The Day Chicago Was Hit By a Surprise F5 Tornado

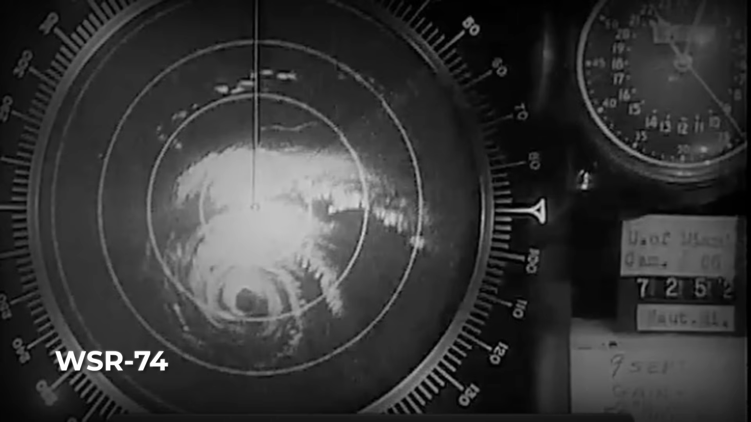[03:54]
Their main radar, a WSR-74C built in the 1970s, could only show precipitation echoes.